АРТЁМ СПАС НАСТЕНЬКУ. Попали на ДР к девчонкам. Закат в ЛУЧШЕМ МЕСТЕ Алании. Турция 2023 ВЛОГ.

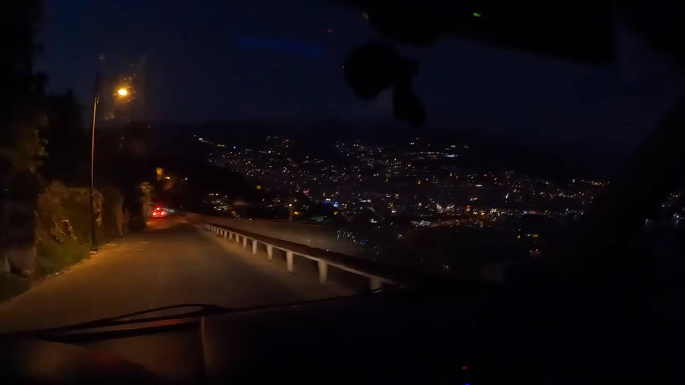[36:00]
Вот посмотрите, мы спускаемся. Тут такие виды. Это вот камера вам не передаст. Будете здесь или вы здесь находитесь, обязательно съездите сюда вечером. Вот так вот, когда темно.